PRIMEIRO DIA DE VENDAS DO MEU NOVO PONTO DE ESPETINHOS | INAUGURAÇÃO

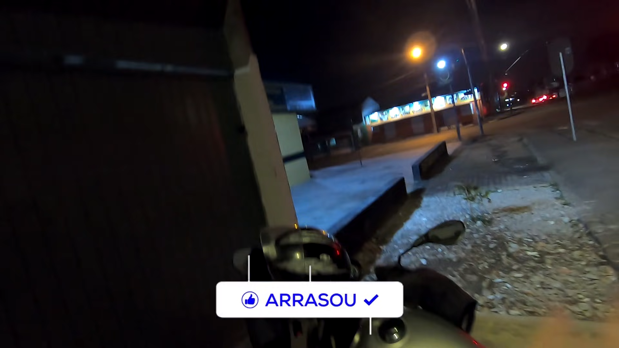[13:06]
Vou pegar a moto aqui, ó, rapaziada. E partiu lá pra casa.